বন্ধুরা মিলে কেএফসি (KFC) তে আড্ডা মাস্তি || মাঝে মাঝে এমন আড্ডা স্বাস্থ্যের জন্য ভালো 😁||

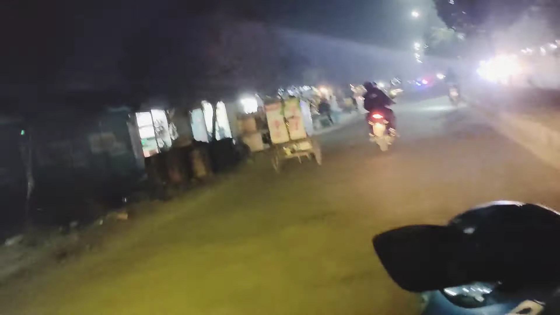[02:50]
আমরা এখন যাচ্ছি সবাই অন দ্য ওয়ে মানে রাস্তায় আসছে তো